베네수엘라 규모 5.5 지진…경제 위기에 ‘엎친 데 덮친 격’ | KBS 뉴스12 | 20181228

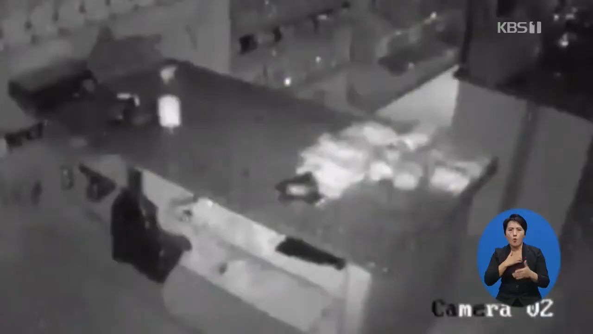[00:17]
편의점에 진열된 상품들이 바닥으로 우수수 떨어집니다.
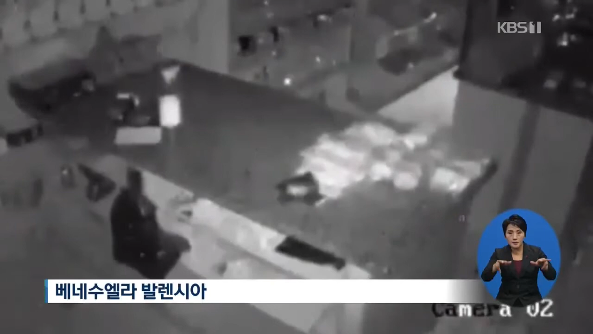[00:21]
다른 상점들도 마찬가지입니다.
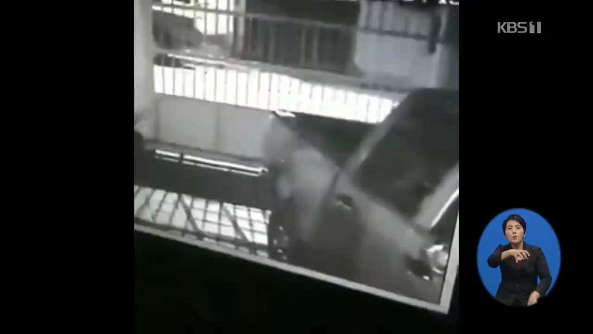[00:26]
집 마당에 세워둔 차량이 심하게 요동치고,
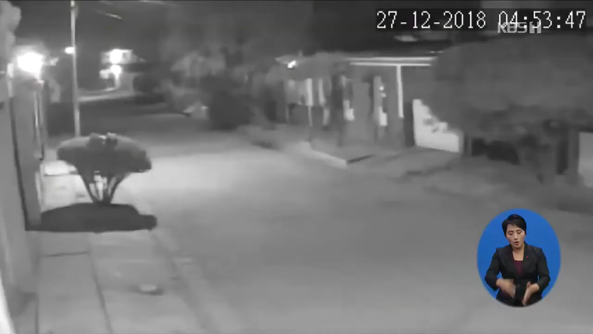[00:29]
주택가에 설치된 보안 카메라도 좌우로 흔들립니다.